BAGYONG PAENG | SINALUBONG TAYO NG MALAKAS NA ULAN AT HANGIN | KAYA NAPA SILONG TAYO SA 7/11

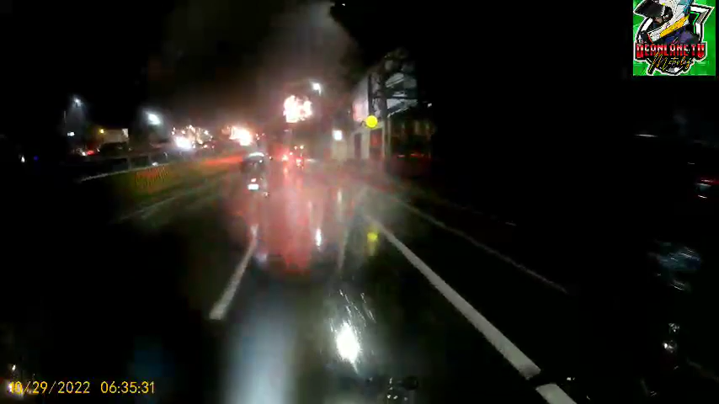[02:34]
Lahat ng ulan, lahat ng angin. Ang traffic oh, C5. Ang traffic. Kaya yung mga rider dyan, ingat-ingat kayo kasi madulas yung alzada.